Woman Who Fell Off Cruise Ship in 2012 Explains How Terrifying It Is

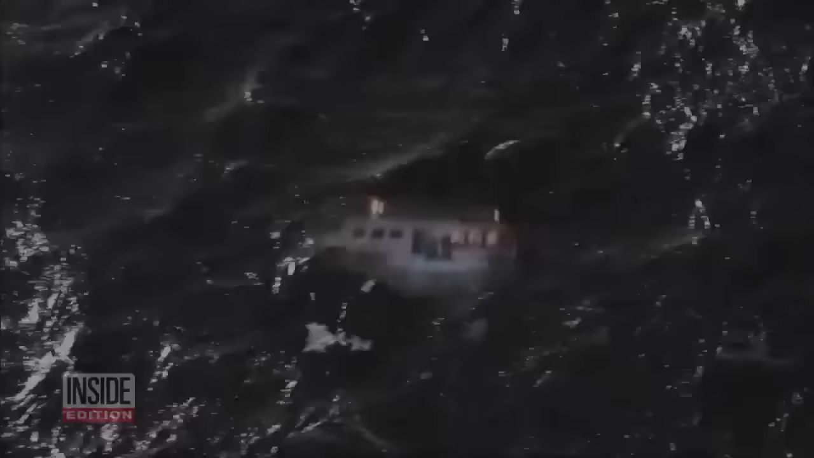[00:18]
There goes the lifeboat, they're going out to look.
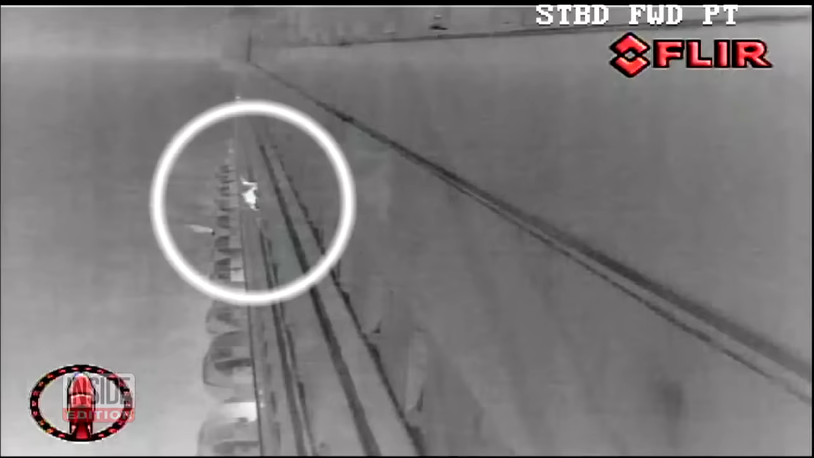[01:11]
She actually ricocheted off a lifeboat before hitting the choppy waters off the coast of Jamaica.
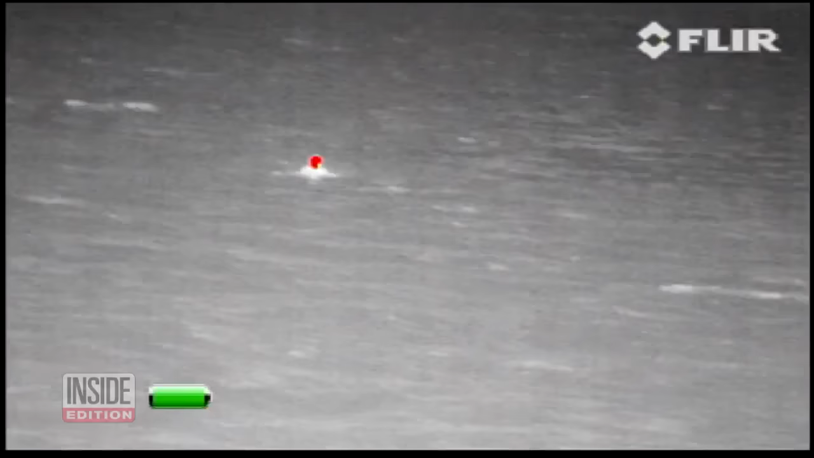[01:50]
Here's with and then without them. There is no way she would be found without the technology.